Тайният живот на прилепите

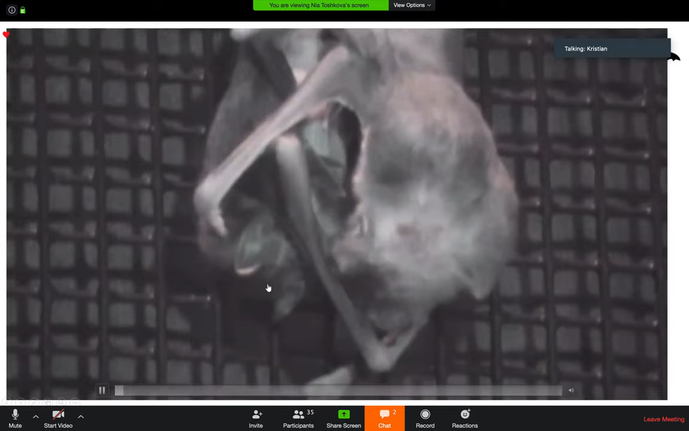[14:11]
Така, ами те всъщност я поглъщат първо и после буквално я повръщат. Не звучи много романтично, но спасява живот. Така че,
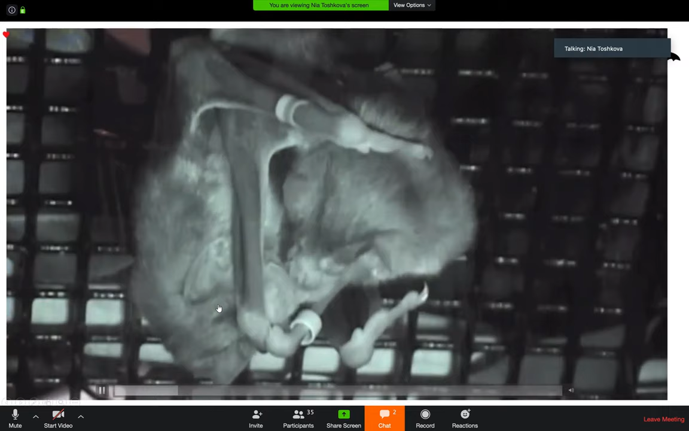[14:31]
когато бях в Панама, понеже ние това са прилепи, които ние правихме експерименти в една голяма летателна стая и отглеждахме 40 прилепа вампири.
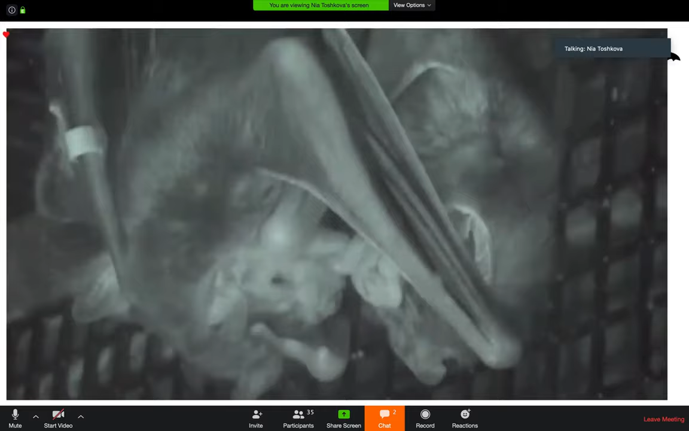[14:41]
И това, което правихме е всяка вечер изваждаме един индивид от групата и не му даваме храна. И след това на следващия ден го пускаме при другите индивиди и гледаме кой индивид ще си сподели храна.
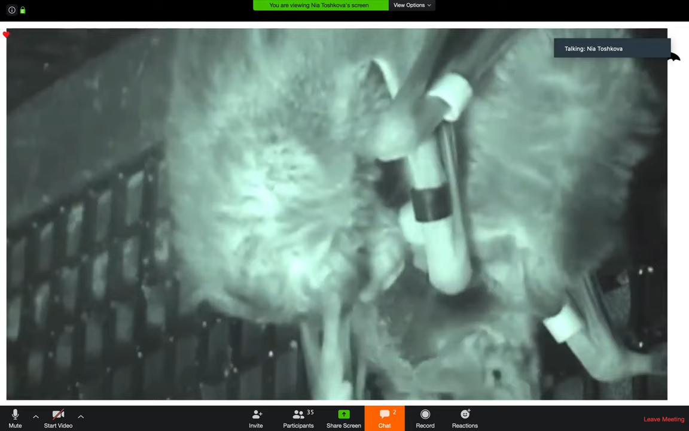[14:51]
И И при тях наистина приятелството е може би най-важното нещо в, в живота им.